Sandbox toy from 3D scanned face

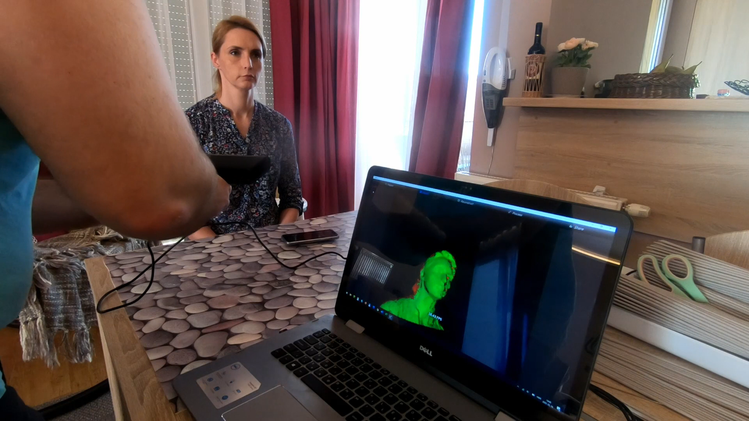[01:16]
where I was designing this custom mask from her scanned face
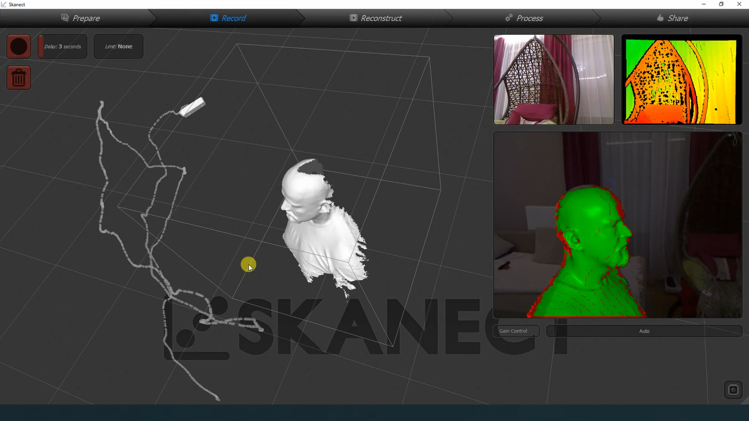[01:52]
I'm very happy with this scanned image look at those details on my t-shirt